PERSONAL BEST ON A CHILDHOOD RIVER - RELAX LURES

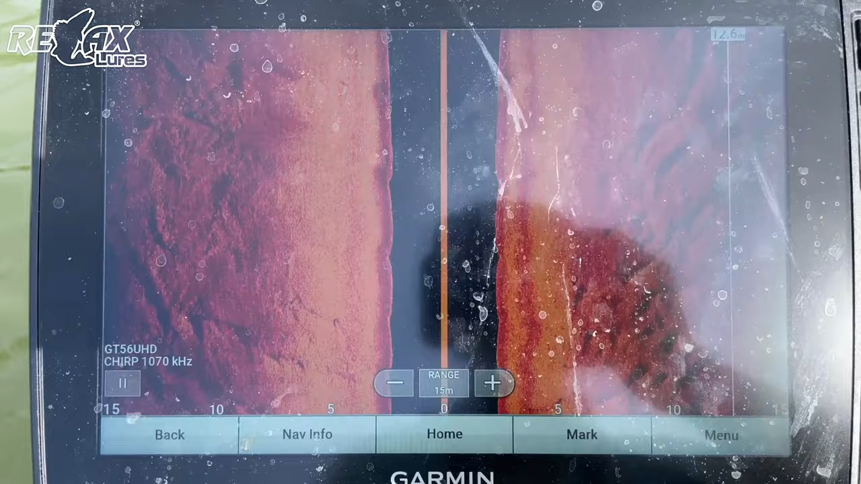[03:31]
În așa fel încât se pot aborda la coborâre cu niște cârlige cu offset, niște gume, niște relaxuri.
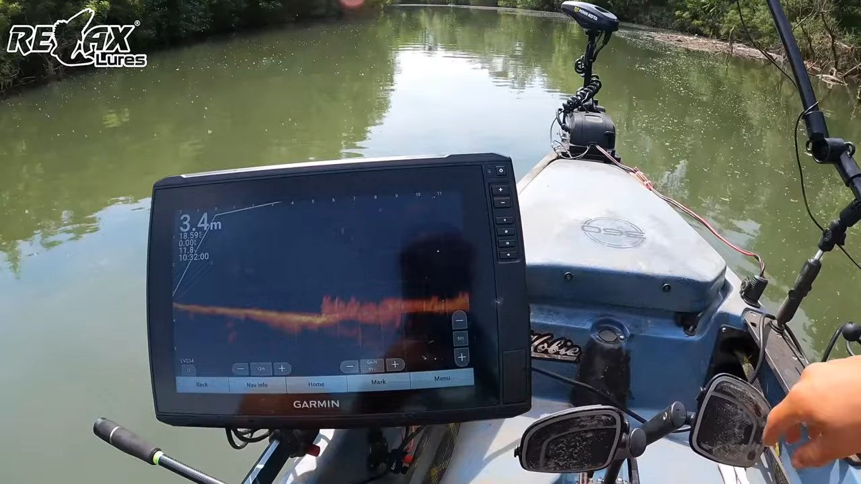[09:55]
On screen: depth 3.4 m
Vă arăt acum aici așa. Deci pe aici așa am văzut. Mai devreme mișcare. Pe substrat.
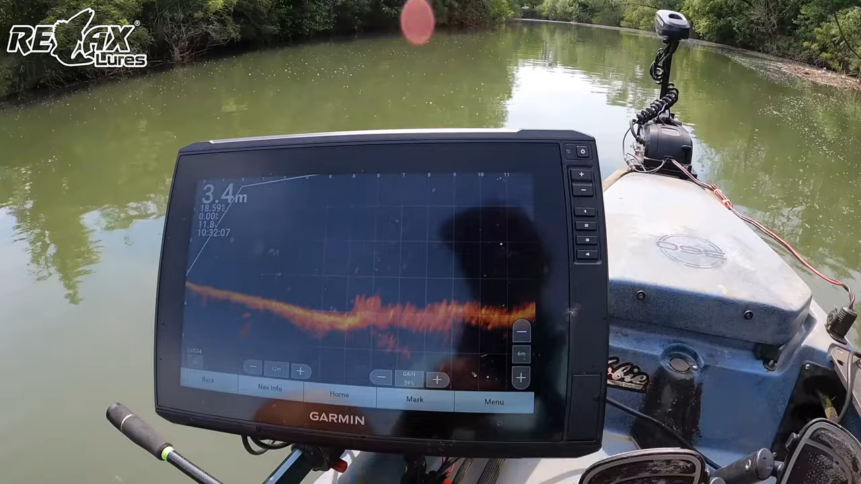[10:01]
On screen: depth 3.4 m
Undeva la. 3 metri adâncime. Și undeva acolo prin crengi.
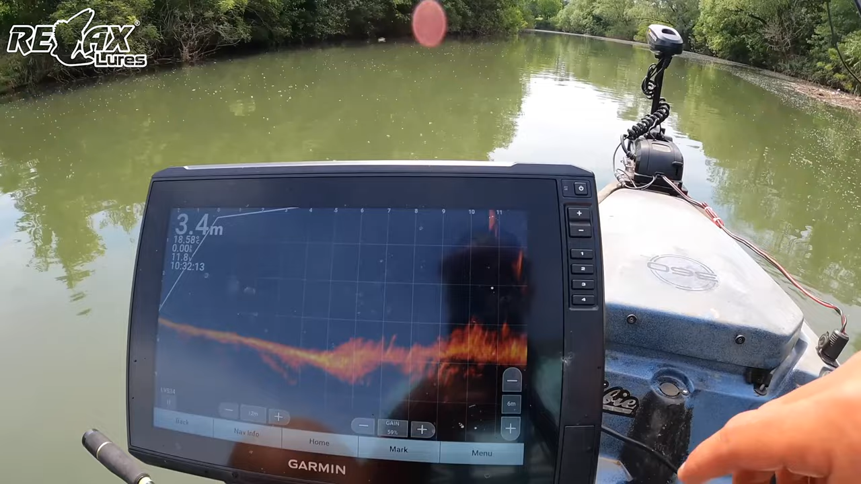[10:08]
On screen: depth 3.4 m
Era mai aproape de mal. Am văzut o știucă. Efectiv. Cum urmărea un peștișor.
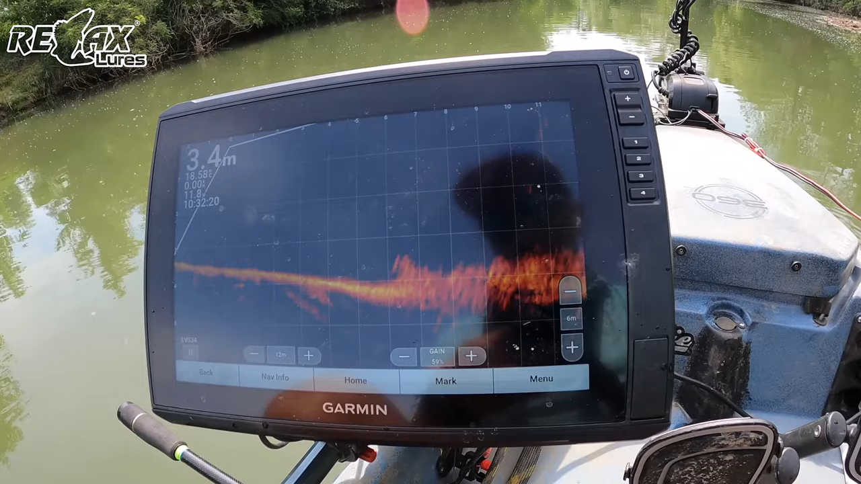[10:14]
On screen: depth 3.4 m
Hai să vedem dacă mai pot să vă arăt ceva mișcare. Și life scope-ul ăsta.
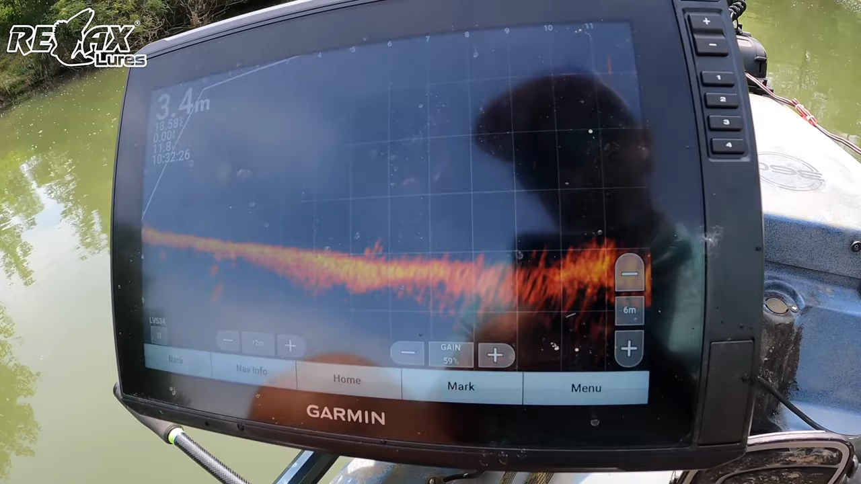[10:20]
On screen: depth 3.4 m
Te ajută. E suficient cât să. Te facă să te oprești pe un loc. Uite. Ăștia sunt pești. Îi vedeți aici sus. Bine sunt pașnici.
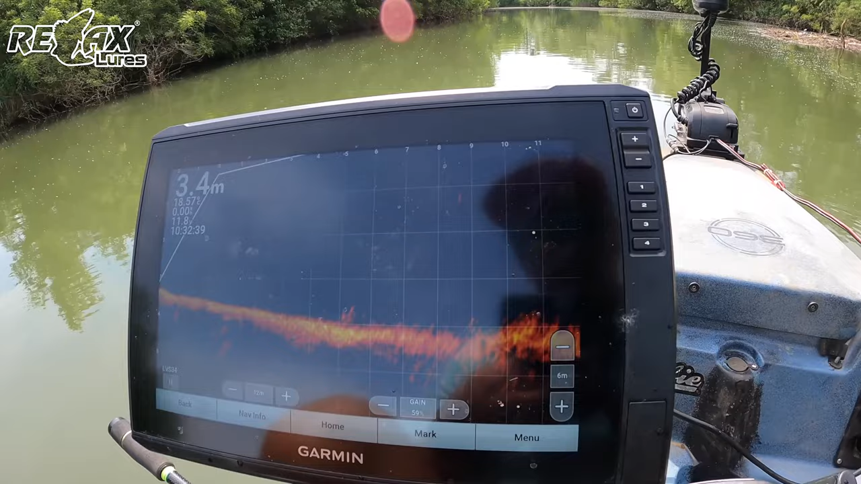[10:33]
On screen: depth 3.4 m
Îi vedeți structura asta de jos. Mai înainte se plimbau pești pe ea. Astea. Rămurelele.
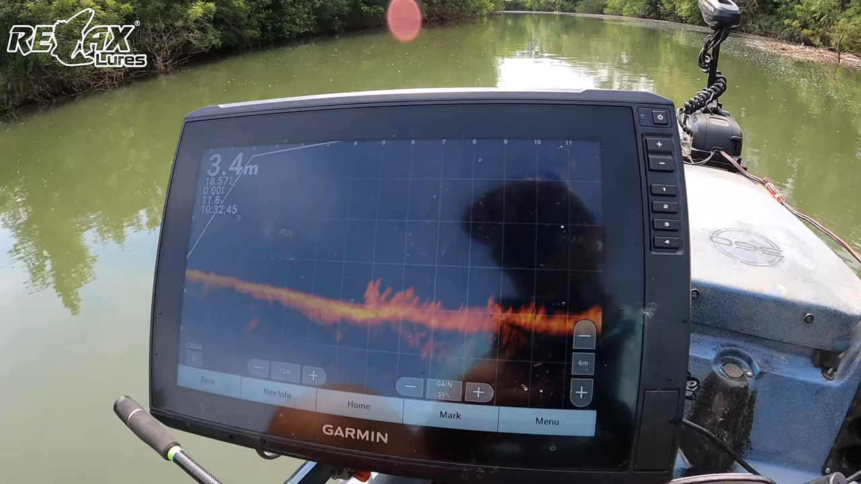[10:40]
On screen: depth 3.4 m
Astea sunt niște locuri ideale de șalu. Uite aici. Uite. Îl vezi. Îi vezi. Îi vezi.
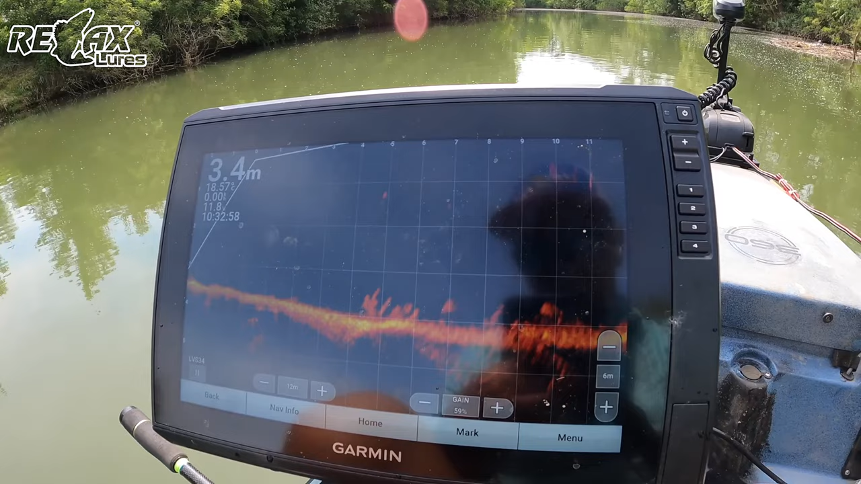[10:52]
On screen: depth 3.4 m
Nu sunt mici. Așa că mai insistăm un pic pe locul ăsta.
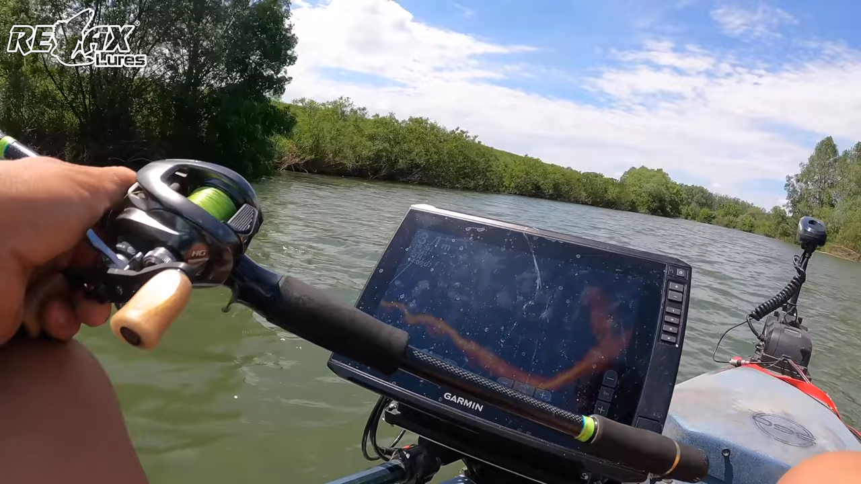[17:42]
Și pe cum vedeți. Se văd și unde sunt copacii. Prin maluri. Aici e un banc mai mare de pești. De plătici, crapi. Ceva de genul ăsta. Nu știu nici eu exact. Dar, uite aici, aștia sunt copaci deja din mal. Ce se vede aici.
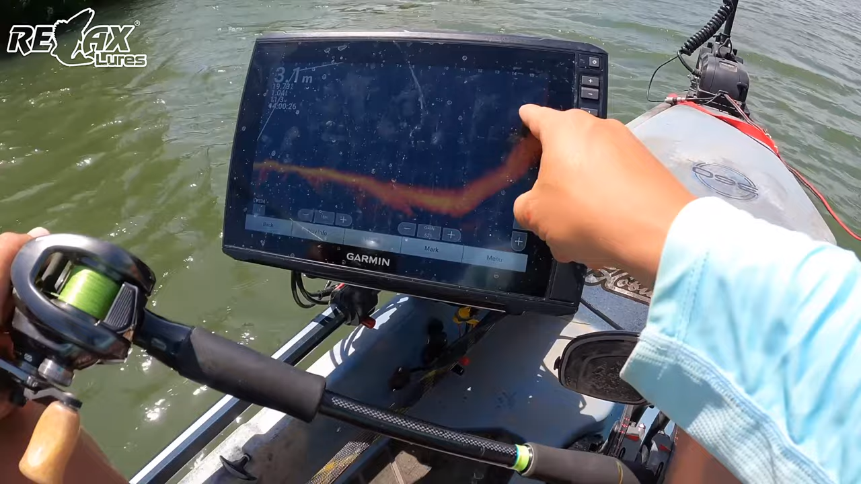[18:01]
Uite aici. Aștia nu, aștia stopești. Haideți că mai insist. Uite aici, o structură foarte faină. Tot așa niște crești de copac. Ce am uitat să spun și să menționez.